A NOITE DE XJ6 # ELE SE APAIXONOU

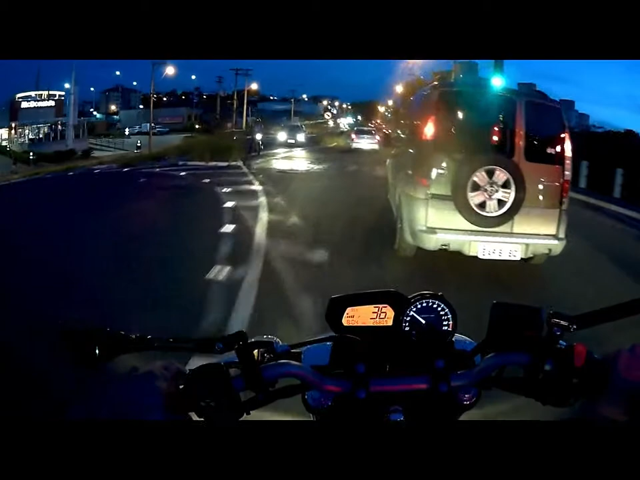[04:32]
Foda acelerar aqui, galera. Muito buraco. Acaba com o sistema de suspensão da moto, cara. Olha que buraqueira, meu Deus.
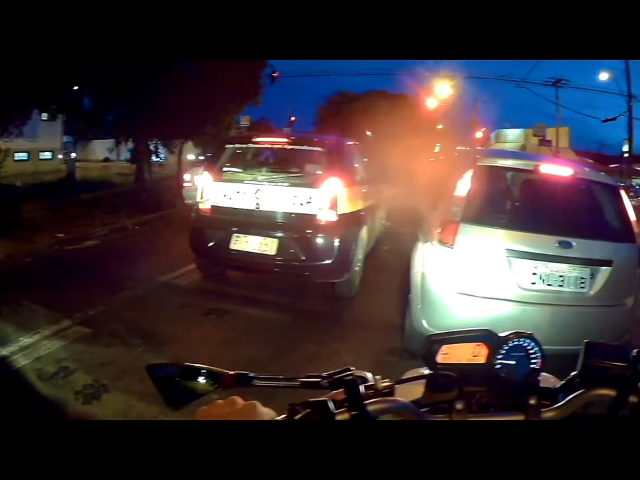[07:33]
Devagar aqui que tem autoescola aqui. Não, nem pra dar uma esticadinha, já tem lombada.